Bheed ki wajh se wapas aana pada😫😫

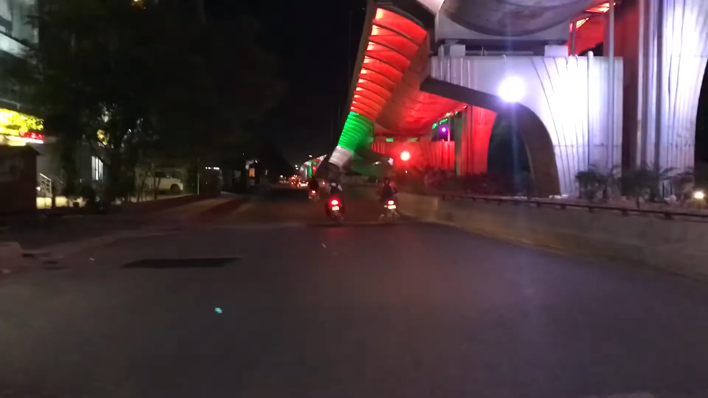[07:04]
भाई सबसे क्लासिक व्यू ये वाली रोड पर लगता है। हाँ बट अब चेंज कर देना चाहिए।
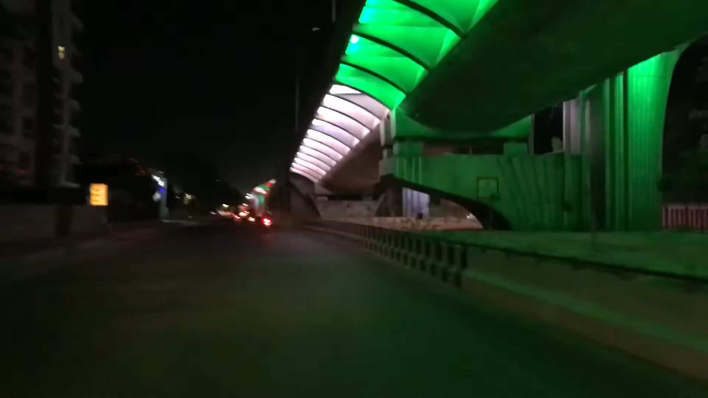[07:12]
हाँ सही बात है, पर अब है ना इसका चेंज कर देना चाहिए, तो मुझे लग रहा है दिवाली पे अब है ना इसको कुछ अलग सा डेकोरेशन हो जाएगा,
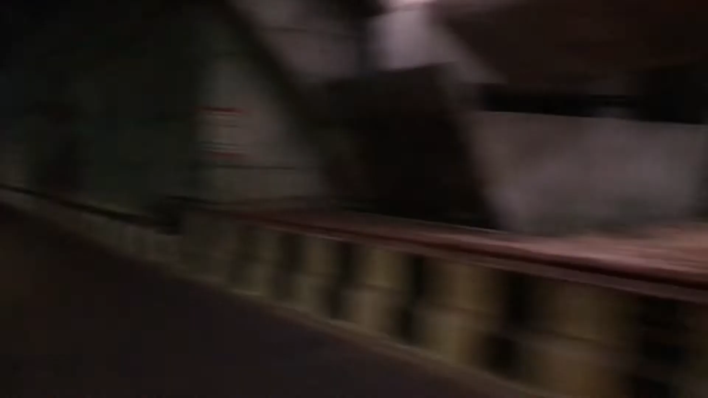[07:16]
क्योंकि दिवाली पे डेकोरेशन चेंज होता है ना, तो क्या पता इस बार भी दिवाली पे डेकोरेशन चेंज हो जाए।
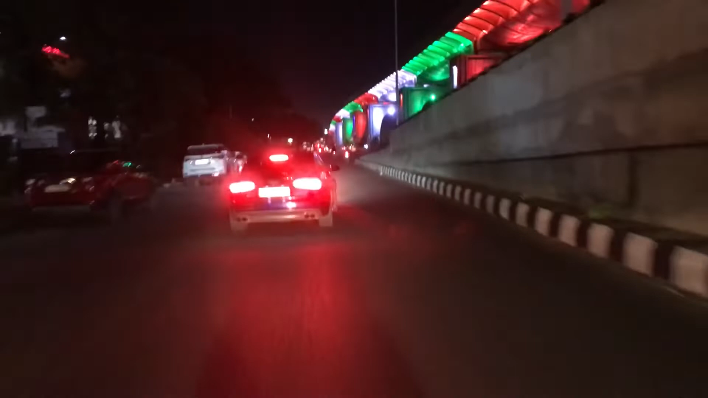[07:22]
तो भैया पीछे कोई गाड़ी वाले को ज़्यादा जल्दी है, भैया आप पहले निकालो, हम तो लेट भी चल जाएंगे। तो भैया लेट हो रहे थे बहुत ज़्यादा, तो भैया को निकलने दिया, भैया गवर्नमेंट की गाड़ी है भाई।
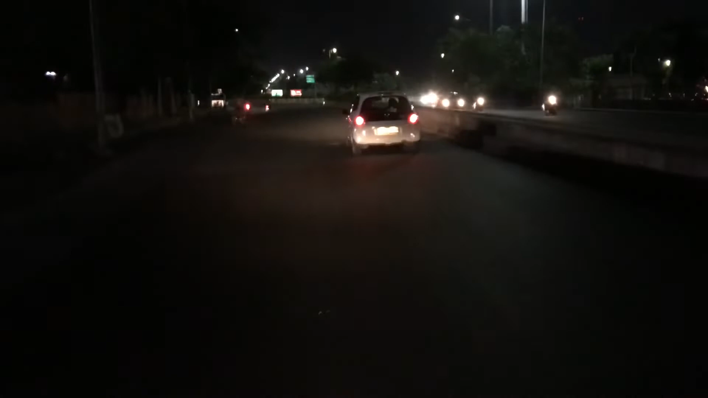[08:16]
भाई साहब जयपुर विधानसभा, भाई क्लासिक व्यू बनता है विधानसभा का है दिवाली पे और उस पर।
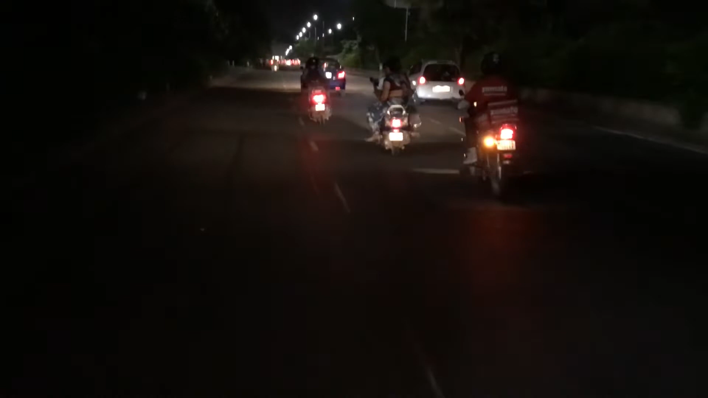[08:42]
तो भाई बिना हेलमेट के ट्रेवलिंग कर रहे हैं यार, है नहीं भाई, हेलमेट ही नहीं है इनके पास तो। अभी पता है पुलिस वाले अगर रोकेंगे ना अपने को रोकेंगे, इनको नहीं रोकेंगे बिकॉज लड़कियां हैं सारी,